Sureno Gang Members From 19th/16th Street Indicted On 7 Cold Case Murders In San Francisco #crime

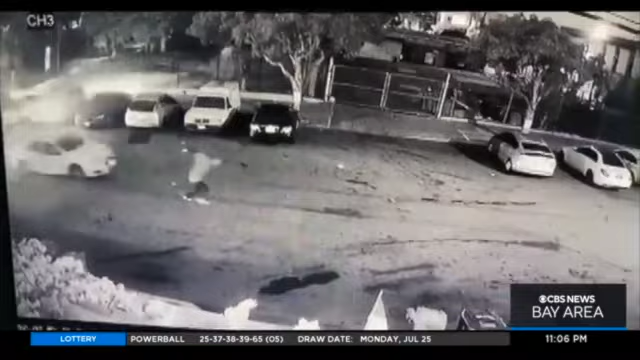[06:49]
THIS IS SECURITY CAMERA FOOTAGE FROM A NEIGHBOR THAT SHOWS A MAN RUNNING DOWN THE STREET FIRING A GUN ALONGSIDE A CAR. WHAT THE VIDEO DOESN'T SHOW IS AN APPARENT SHOOTOUT.